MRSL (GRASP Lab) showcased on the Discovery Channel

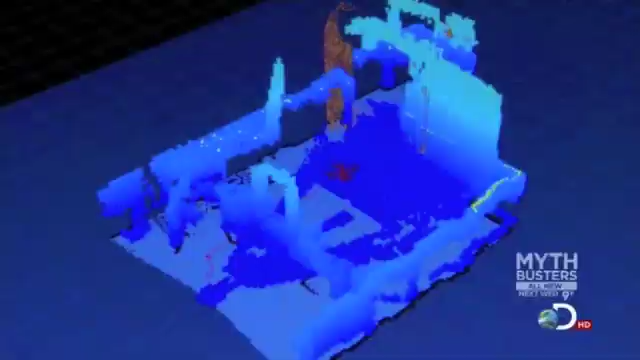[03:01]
The robot looks around the world, gets a picture or a representation of that world in the form of a map, and then makes decisions on where to go in order to get more and more information.
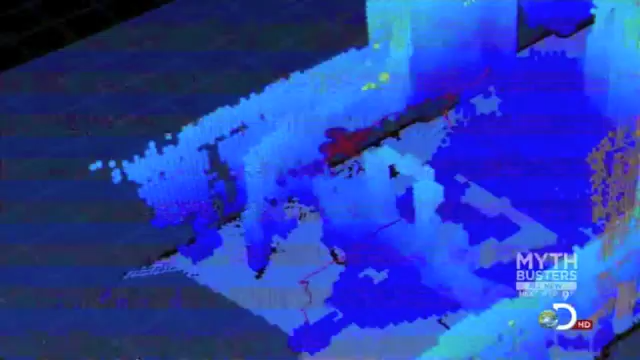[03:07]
Uh-oh. It's creating its own map.